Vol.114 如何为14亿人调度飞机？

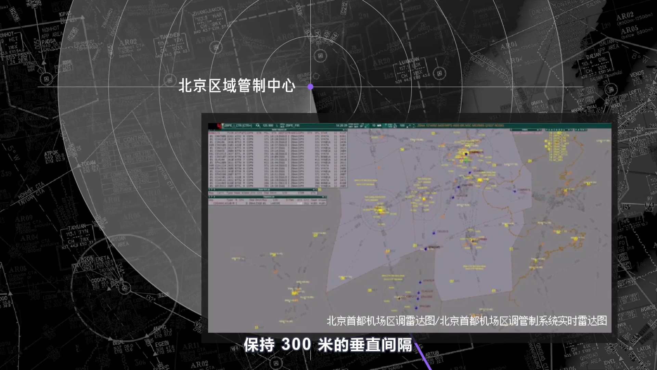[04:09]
米的垂直间隔和20公里的水平间隔一旦间隔太近飞机本身和驱掉都会发出告警